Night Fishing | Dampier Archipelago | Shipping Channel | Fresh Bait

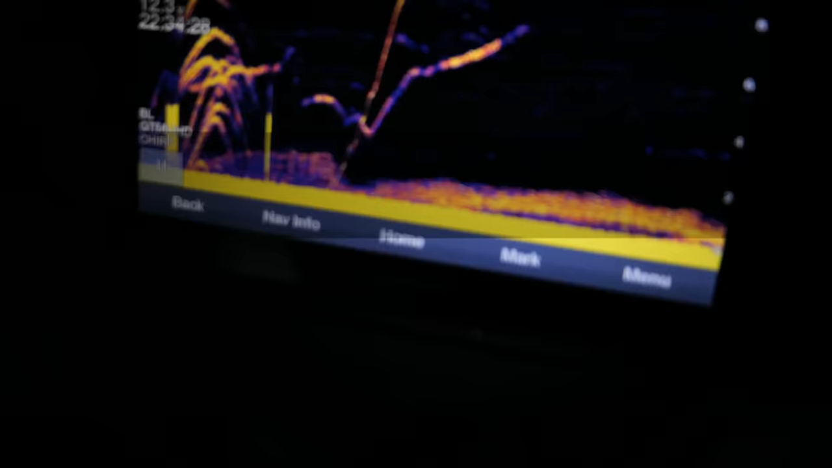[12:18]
There's the sounder at the moment. Very, very busy sounder. Good show.